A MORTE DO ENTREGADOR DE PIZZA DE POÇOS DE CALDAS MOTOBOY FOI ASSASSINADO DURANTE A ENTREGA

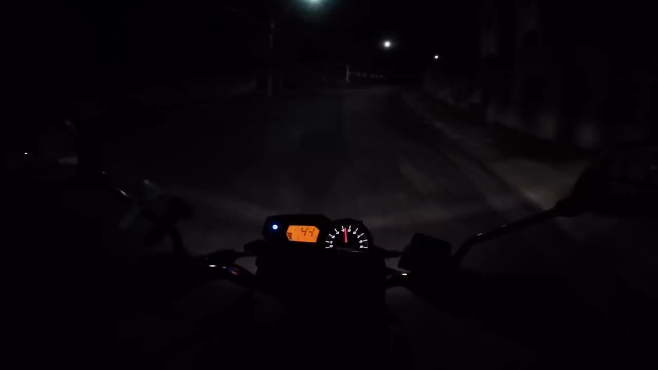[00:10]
Mataram o entregador de pizza, tiozão. Triste. Tá indo eu e o Paulo aqui. Triste demais, tiozão. Pediram a pizza. O cara chegou pra entregar. Deram facada e paulada nele.
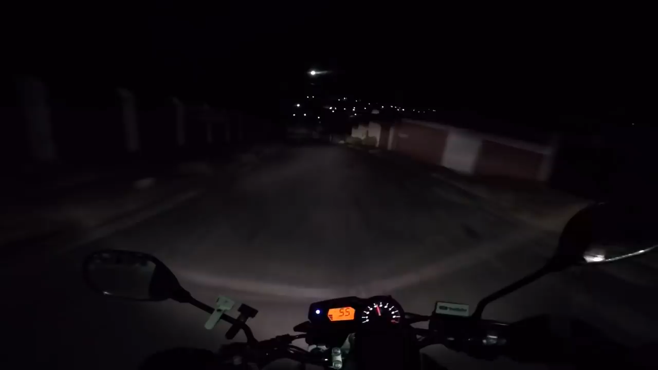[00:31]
Lá em cima, lá, ó. Tô vendo as viaturas ali.